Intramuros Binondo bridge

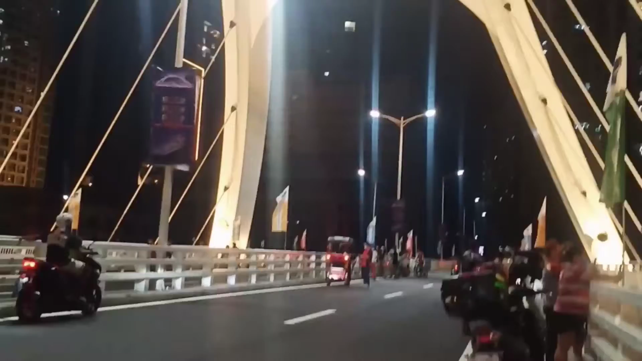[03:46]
Pag na gano'n ka, motovlog, GoPro dapat.
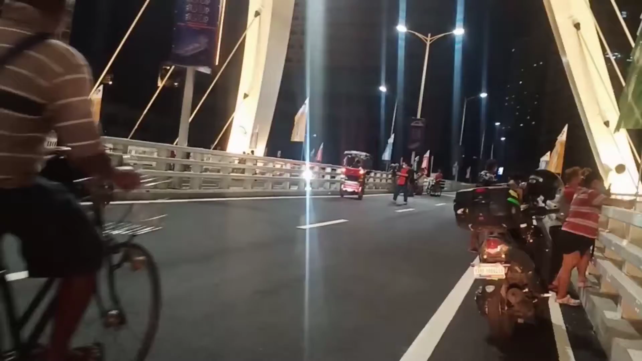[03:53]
Pag cellphone, video ano. So ayun mga kaswabi, ang dami dito humihinto at na nagpipicture-picture din dahil nga
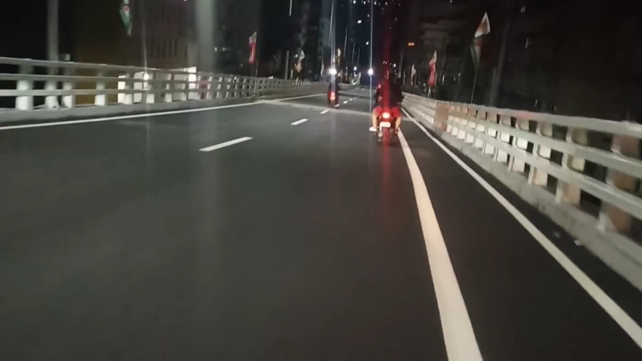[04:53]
So yan, pwede dito maglakad-lakad basta huwag ka lang tumalon sa tulay. Pag-aaralan ko yan. Yun ang ganto. Yun. Ayan, binundo na. Intramuros binundo. So mapalapit dito. Bukas may doon tayo dadaan sa kabila. No? Yun. Yun. So ganda. Oh. Ito na. Oh. Paliko na tayo.